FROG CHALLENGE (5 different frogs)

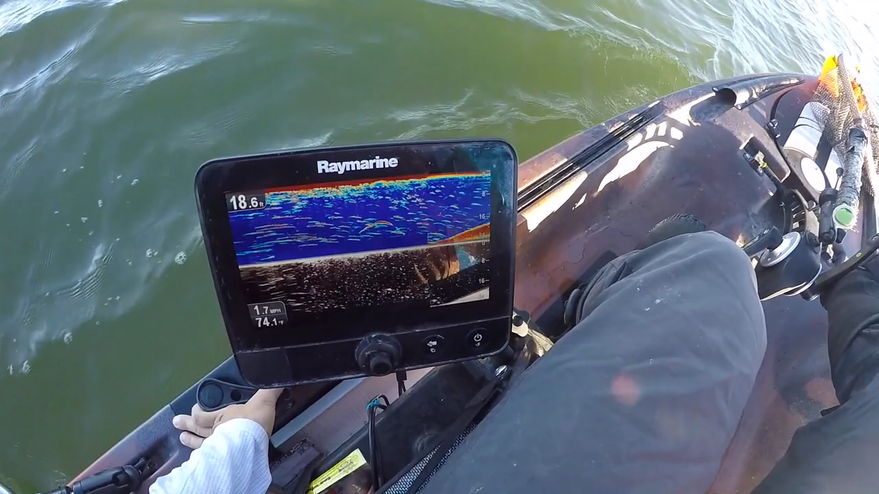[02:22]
On screen: water 74.1°F, speed 1.7 mph
I don't know what those are, but that's a lot of them. I love the action on it. It is awesome, and it comes through cover, like, really good.